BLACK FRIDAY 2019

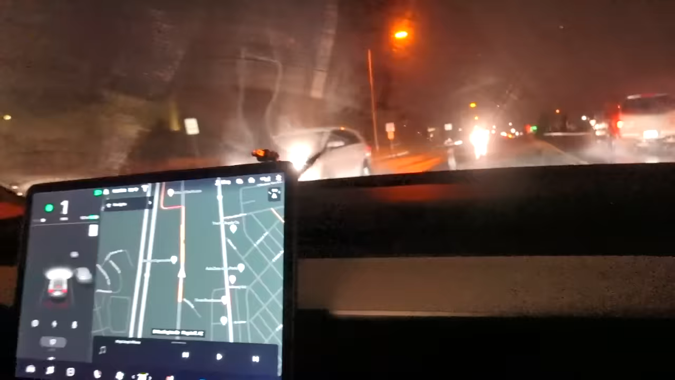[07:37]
A nice message for everyone outside.
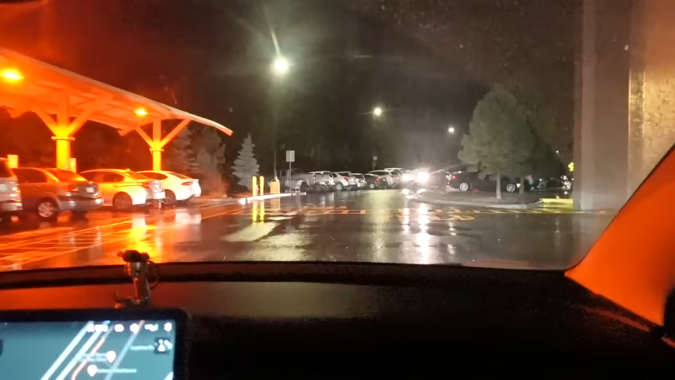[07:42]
Alright, let's see if we can try to find parking. It was impossible to find parking last year. Let's see if we can find it easily this year.
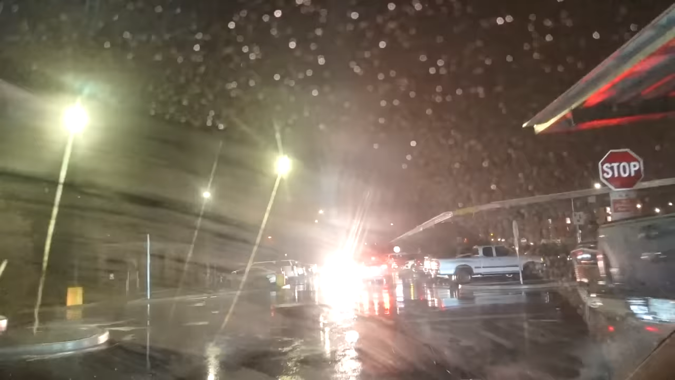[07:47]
I might have to park all the way back. It's filled. The deals aren't even that good this year.
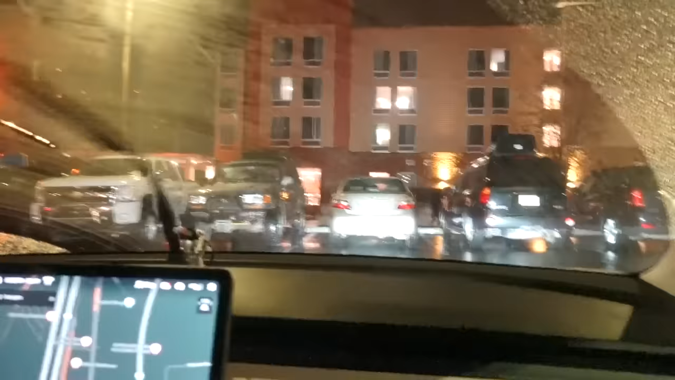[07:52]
The truck just parked in the literally. Look at how that truck's parked. Oh, that's great.
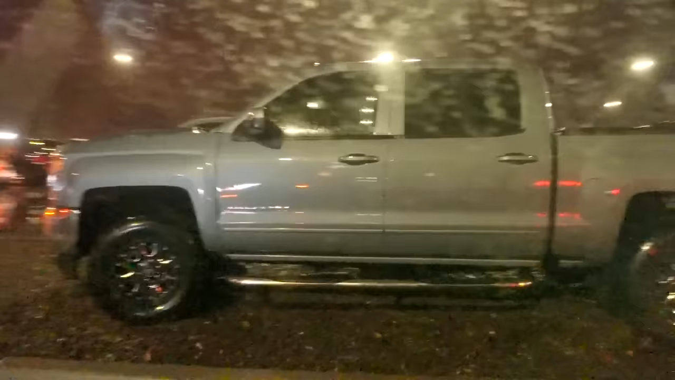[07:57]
I want the Cybertruck to do that. Oh, that guy might be backing out. I don't know. His reverse lights aren't on.
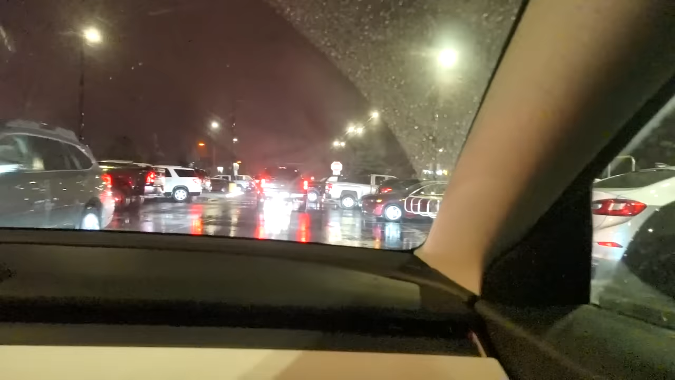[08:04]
What? He's doing it again. Oh, now he's back up. Go. This is not Game of Thrones. Stop being so dramatic.